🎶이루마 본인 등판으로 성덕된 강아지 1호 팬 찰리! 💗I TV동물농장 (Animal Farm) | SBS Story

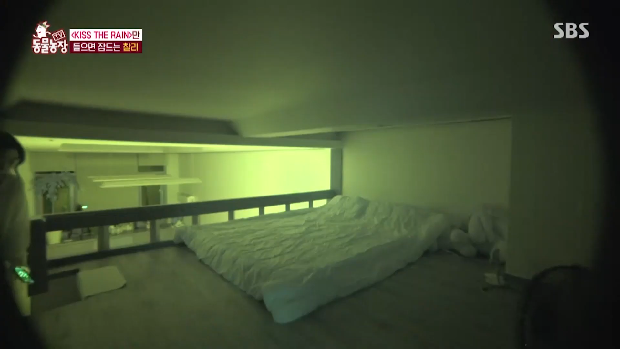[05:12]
자꾸 움직이 백문이 불여일견이라고 관찰 카메라를 설치한 뒤 찰리의 밤 상황을 지켜보기로 했다.
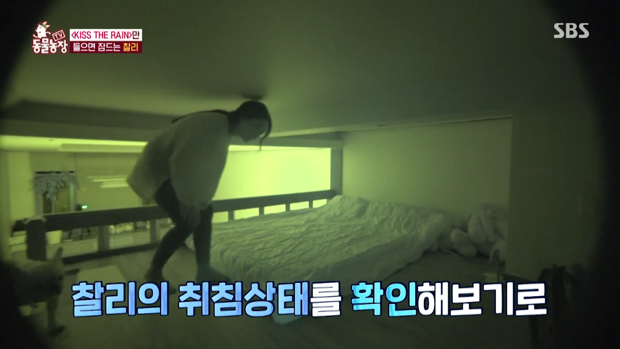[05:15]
그런데 엄마?
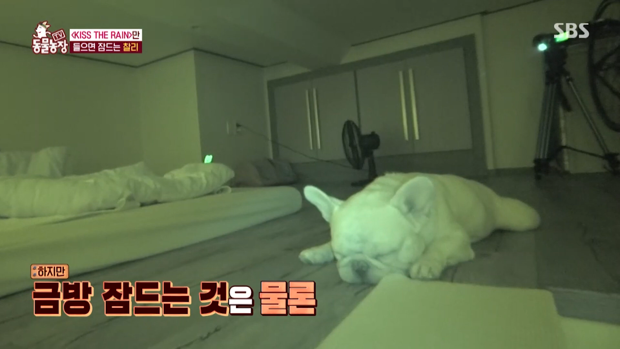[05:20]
불 끈 지 5분도 채 안 된 것 같은데 벌써 자는데? 아, 귀엽다. 아주 미동도 없이 바닥과 혼연일체. 어쩌렇게 잘해. 밤새 꿈 잠을 저하고.